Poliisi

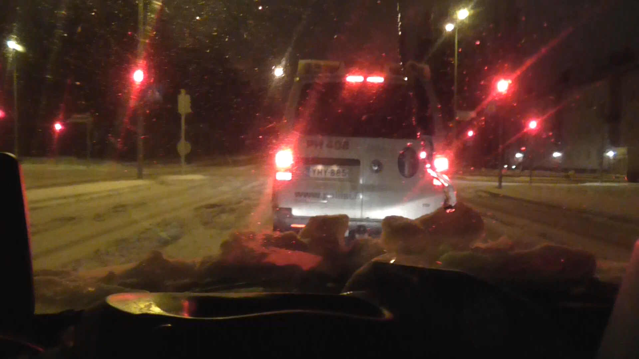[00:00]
Katsotaas, minne PH408 olis menossa. Mitä siel tapahtuu? Mennääs nyt sitten. Pitäisköhän ajella tän perässä, että jos täältä tapahtuisi jotain mielenkiintoista. Olis kiva nähdä nimittäin tätä jonkunnettästä kunnollista poliisitoimintaa.